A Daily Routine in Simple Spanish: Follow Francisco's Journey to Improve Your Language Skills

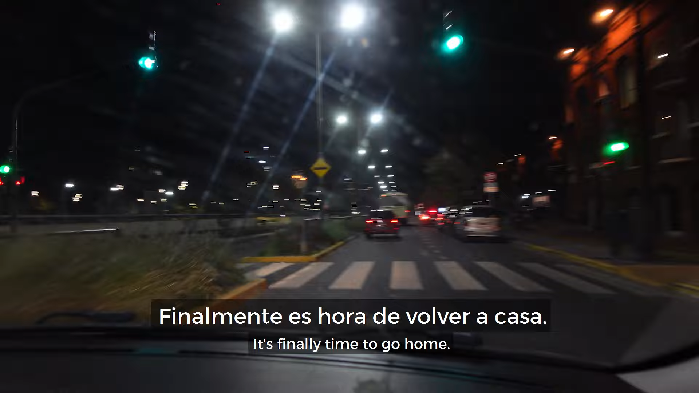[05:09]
Es hora de volver a casa. Es de noche y vuelvo en mi auto por las calles de Buenos Aires.